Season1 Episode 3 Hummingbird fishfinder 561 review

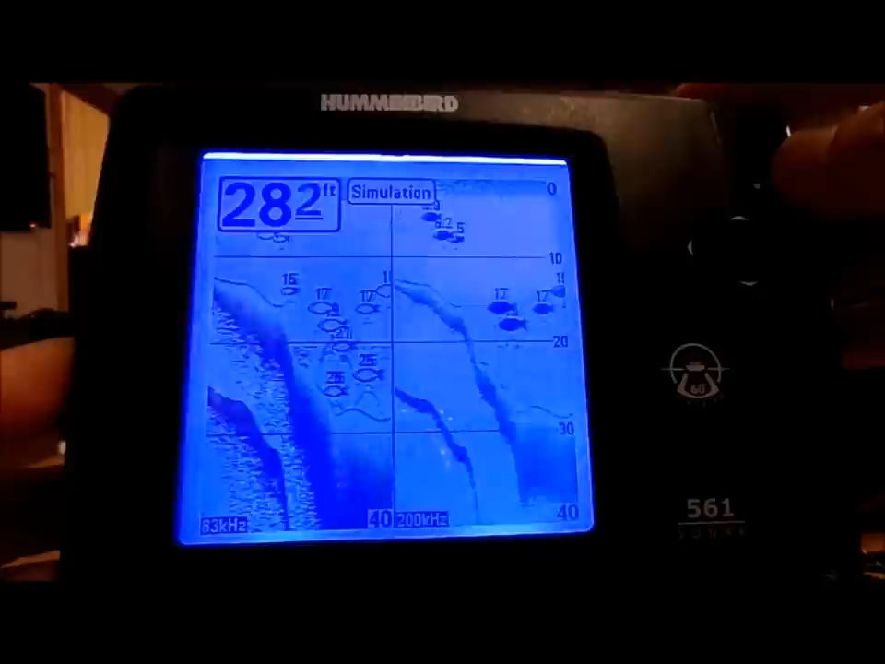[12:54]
Okay, now this here is a split screen.
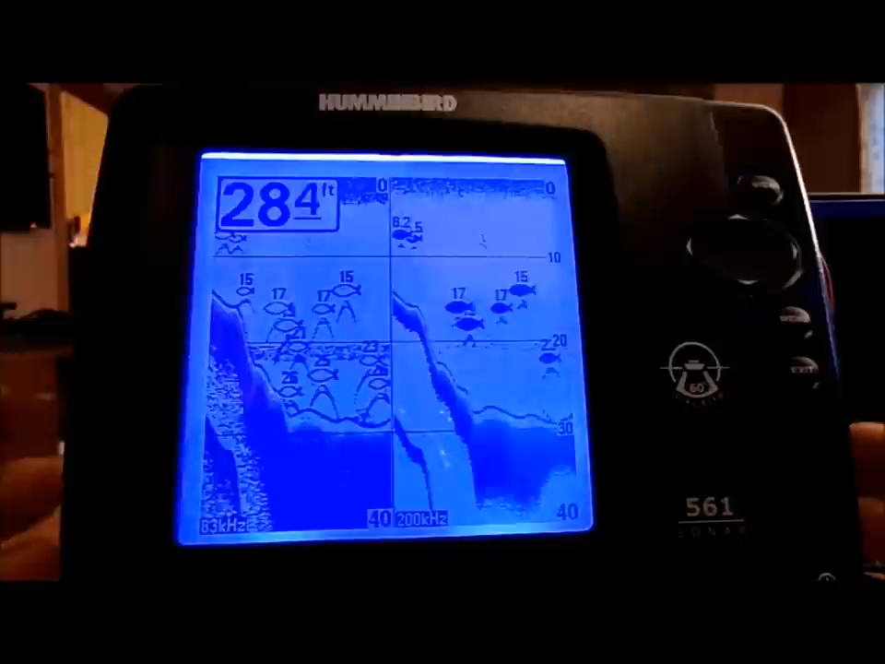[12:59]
It's showing the sonar on the left is showing the one sonar beam, and the one on the right is showing the other sonar beam.
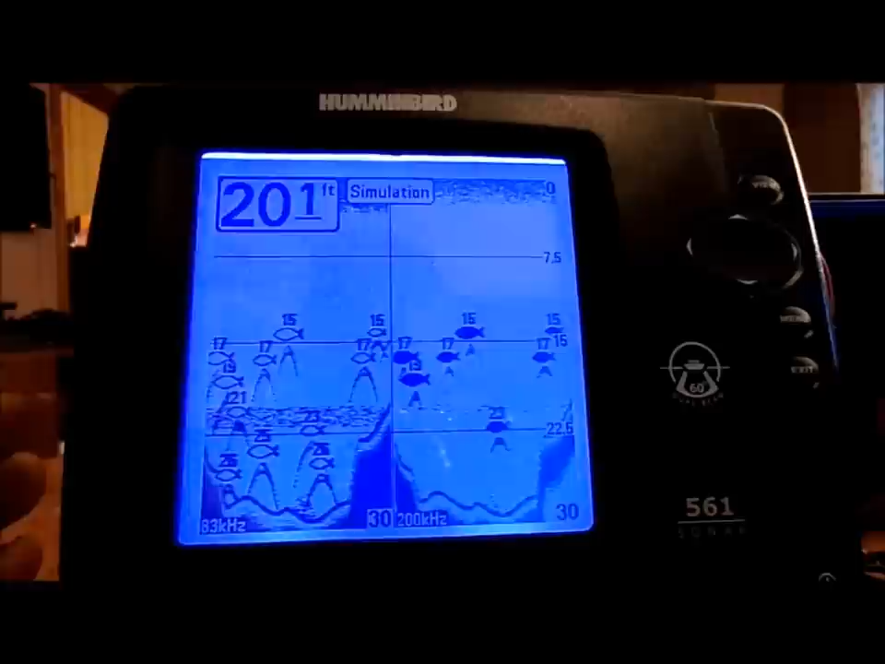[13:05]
So, you kind of get an idea how that's working exactly.
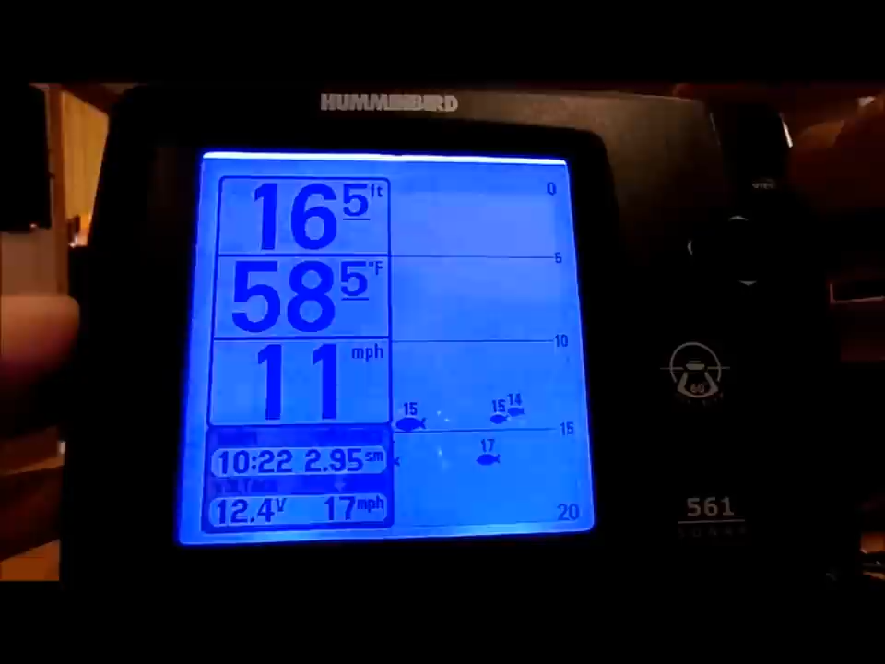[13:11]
On screen: depth 16.5 ft, water 58.5°F
And then here, you know, you can have a little bit better idea.
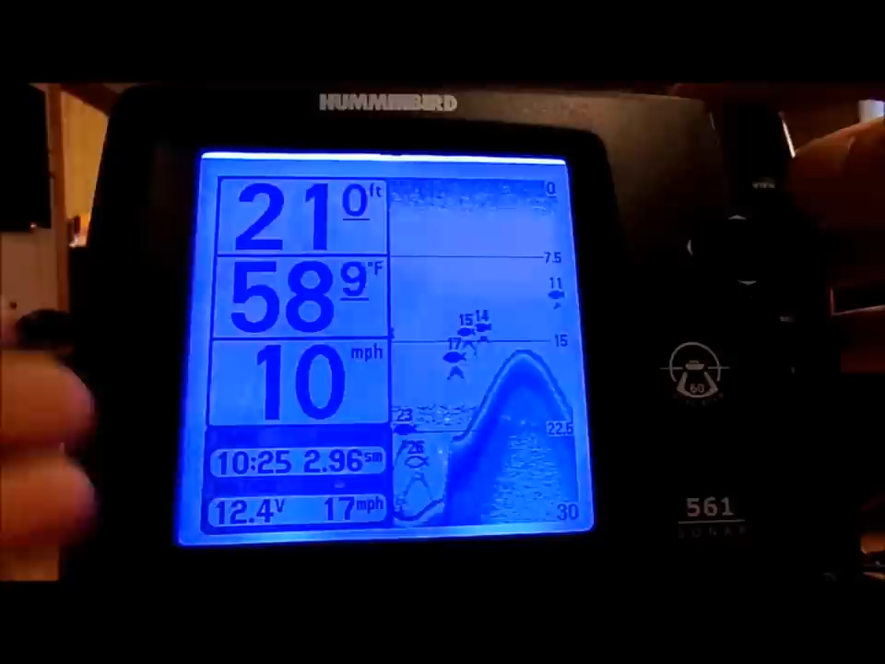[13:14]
On screen: depth 21.0 ft, water 58.9°F
And then we go back to this. This is the view that I prefer, and I will actually be using.
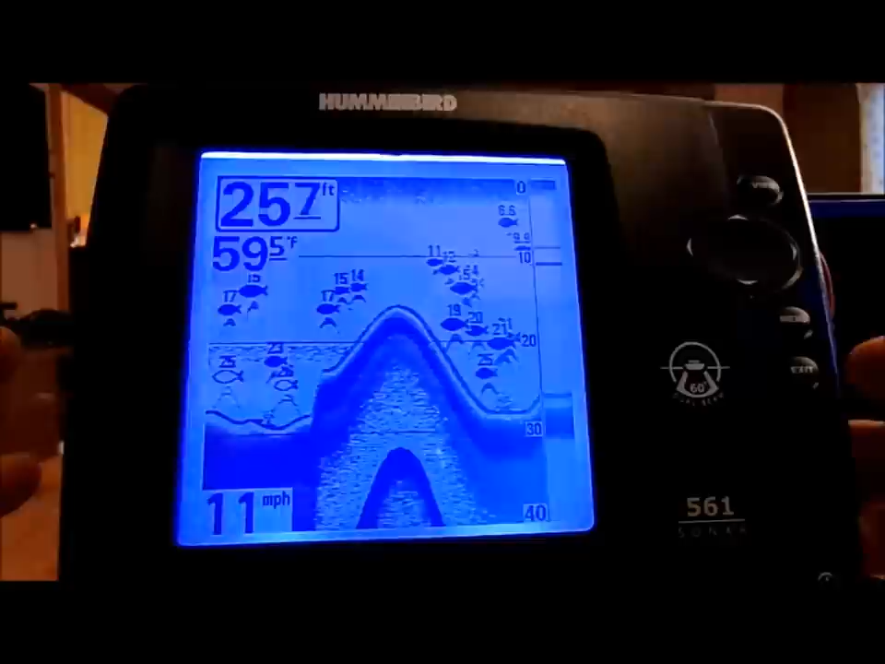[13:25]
On screen: water 59.5°F, speed 11 mph
It displays both beams,
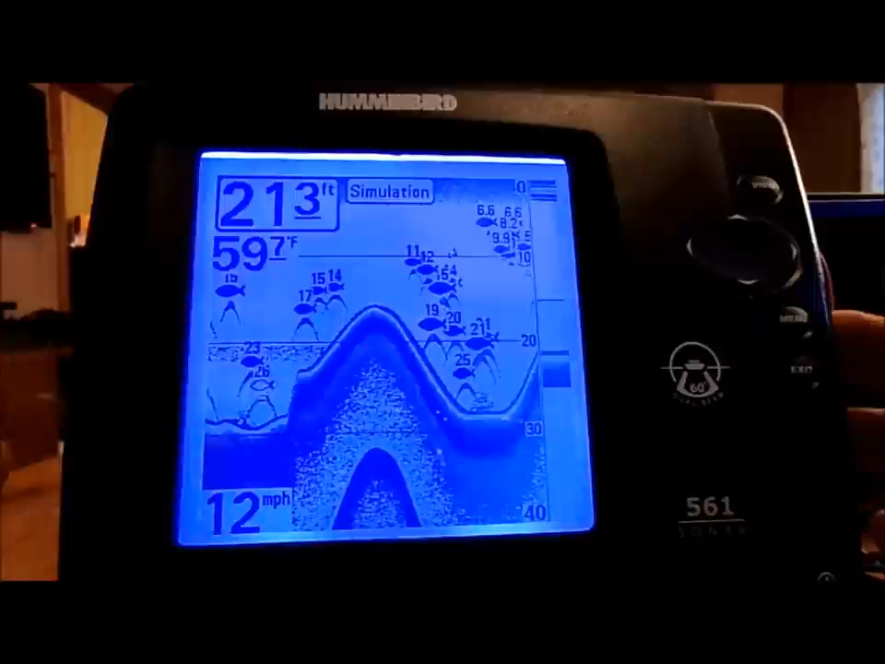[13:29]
On screen: speed 12 mph
the narrow and the wider beam, in one view.
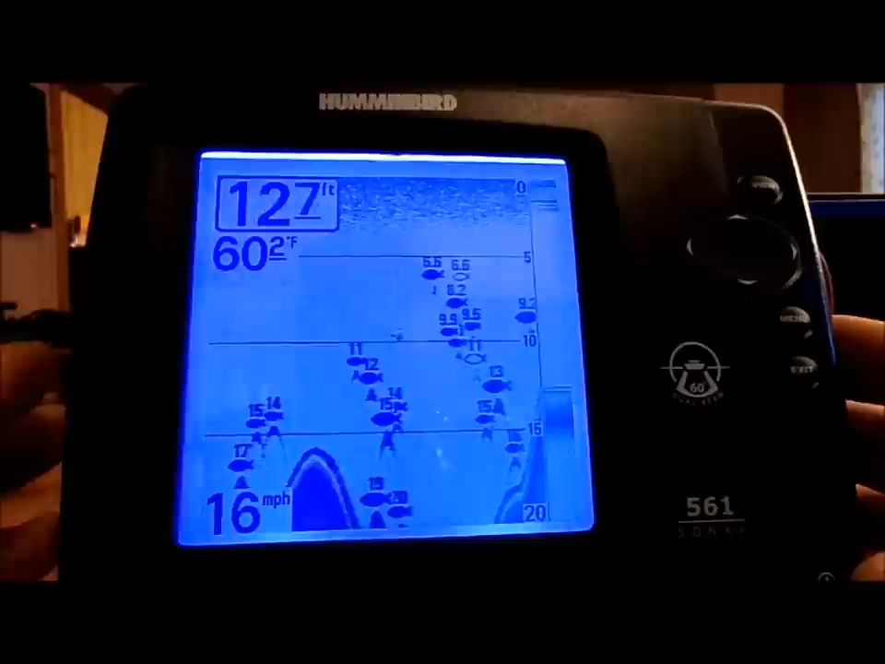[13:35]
On screen: speed 16 mph
And then all you have to do is make sure that you remember the darkened beams, or the darkened fish, are for this particular beam sonar. And the hollowed fish are for the other beam. And that will really let you know exactly where to find the fish. And then, of course, as you can see, on the fish itself, it tells you approximate depth of where that fish is. You know, so you can drop your line accordingly, and start reeling some fish in.
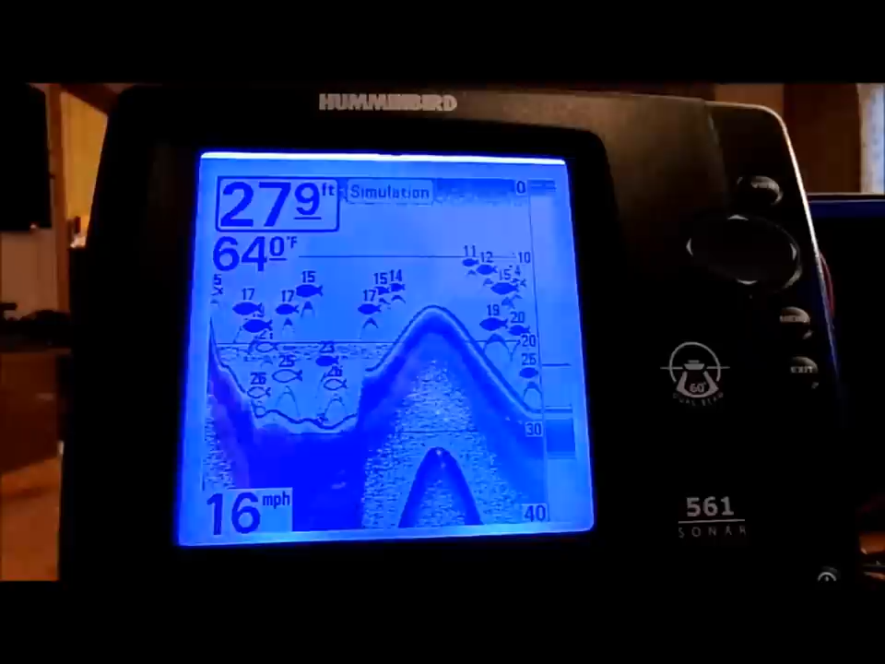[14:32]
On screen: water 64.0°F, speed 16 mph
probably close to 30 different fish finders that I was looking at. I was looking at portable. I was looking at handheld portable. And then, of course, I was looking at these particular models here.
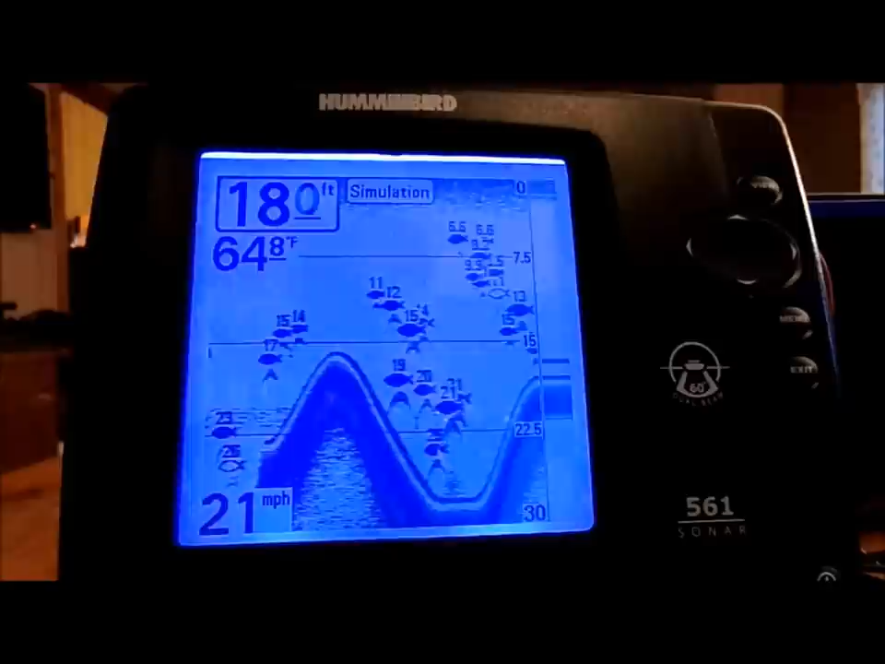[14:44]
On screen: water 64.8°F, speed 21 mph
Now, this does not have the GPS tracking and, you know, plot coursing and all that, you know, stuff on here.
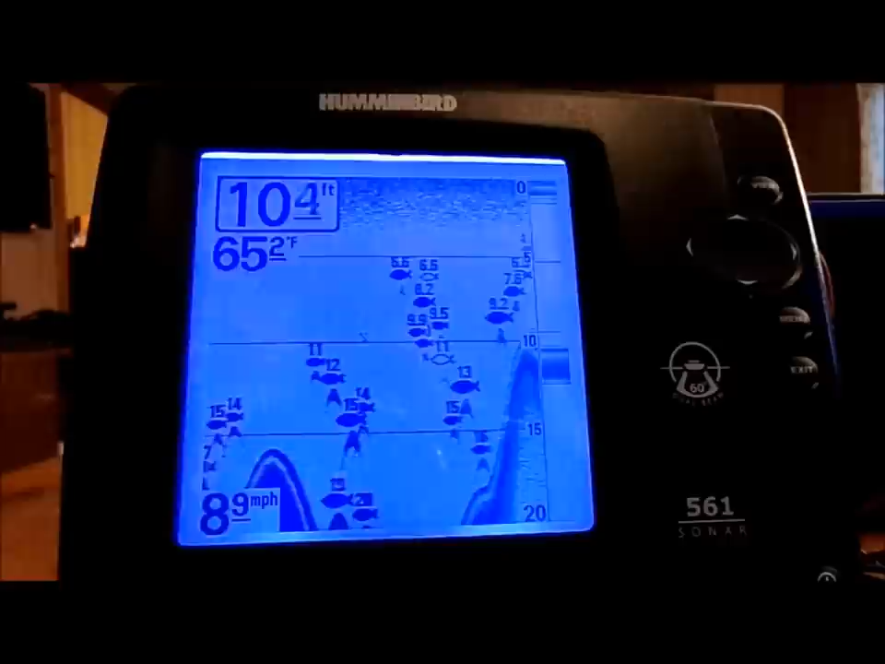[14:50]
On screen: depth 10.4 ft, water 65.2°F, speed 8.9 mph
I don't really need that on the particular boat that I'm going to be using it on. I got a 12-foot aluminum, and I don't need all that fancy stuff on mine.